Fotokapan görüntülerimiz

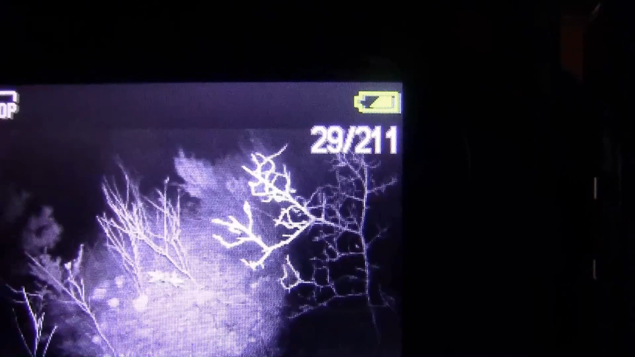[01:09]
211 görüntü var. Gece almış görüntüleri.
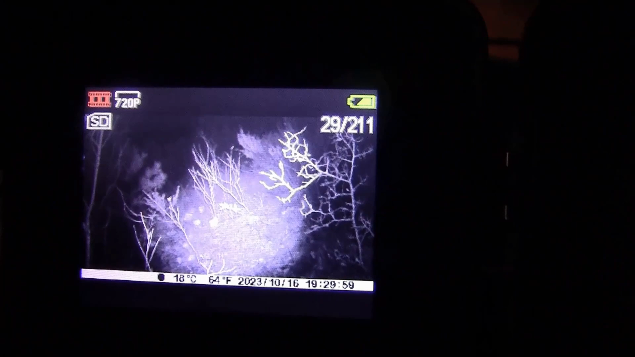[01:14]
Şu an sadece resim olarak görüyoruz.
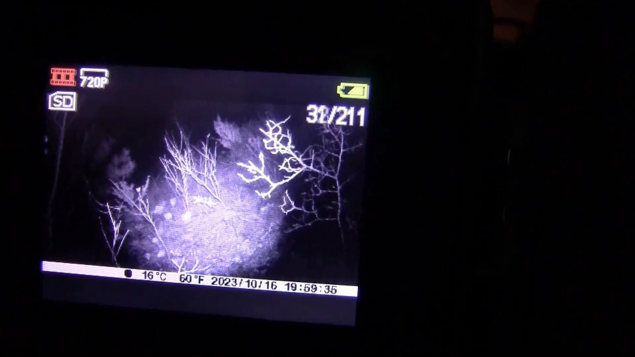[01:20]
Şimdi bilgisayarımızı atıp bu karelerde neler yaşandı orada hep beraber izleyeceğiz. Ben de fena heyecanlıyım. Yaşayıp göreceğiz.